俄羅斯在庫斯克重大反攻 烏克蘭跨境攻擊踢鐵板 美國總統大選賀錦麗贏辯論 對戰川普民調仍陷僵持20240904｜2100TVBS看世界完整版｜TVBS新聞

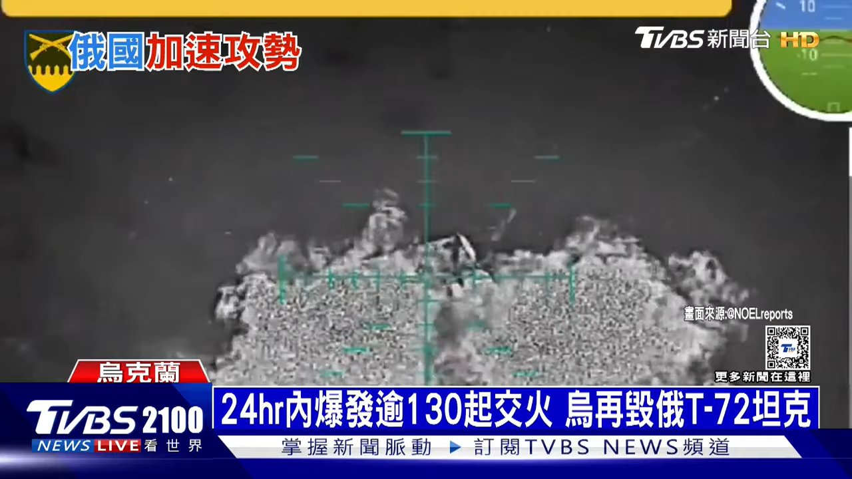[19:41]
装甲车然而在乌冬对内刺客中的工业城筹切之间的战